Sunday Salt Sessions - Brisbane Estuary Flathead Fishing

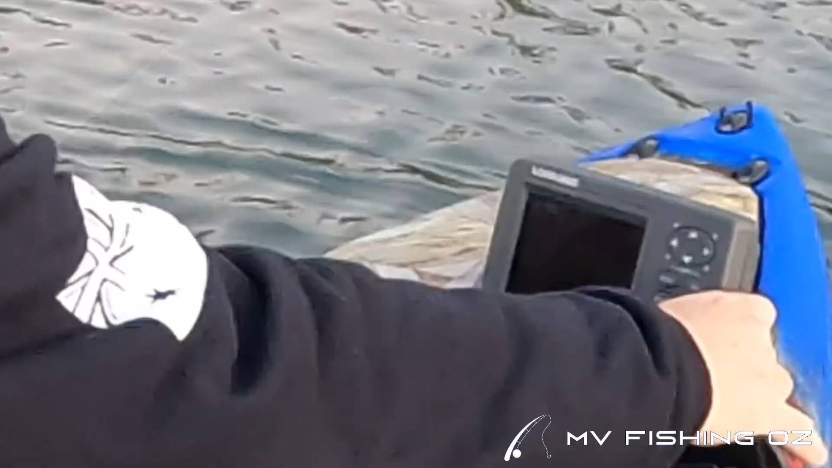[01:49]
I'll just see if I can make that a bit lighter.
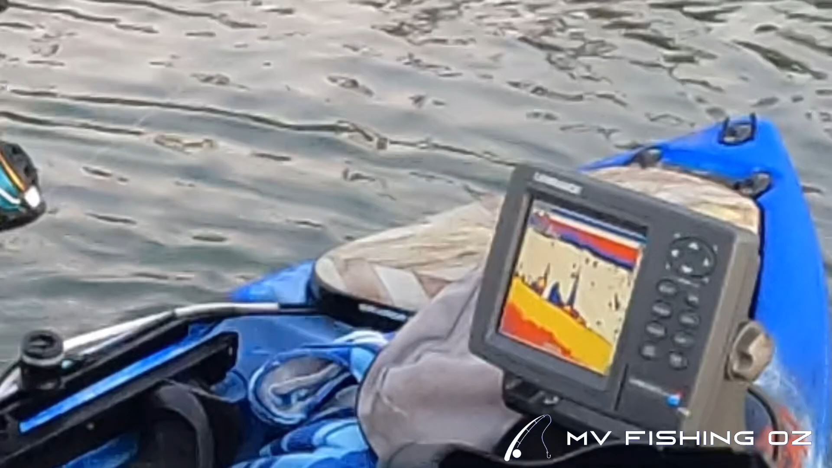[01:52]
So it comes down to around two and a half to three meters in quite a steady little drop-off.
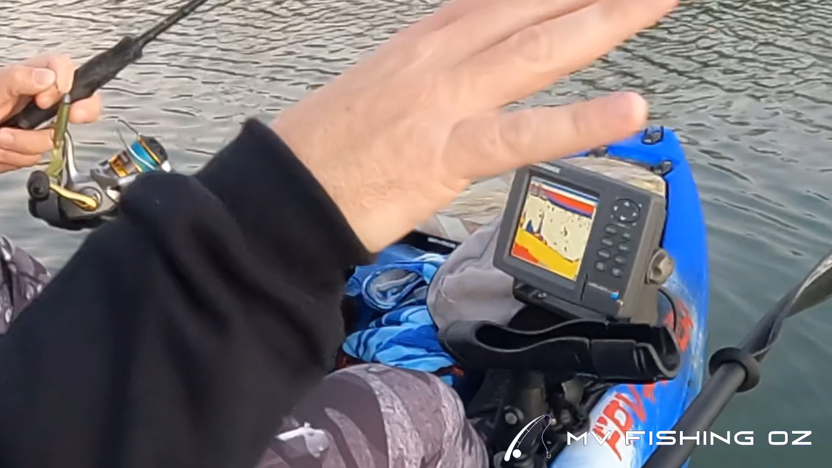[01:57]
So what you have to do when you're fishing in these estuaries is use your sounder,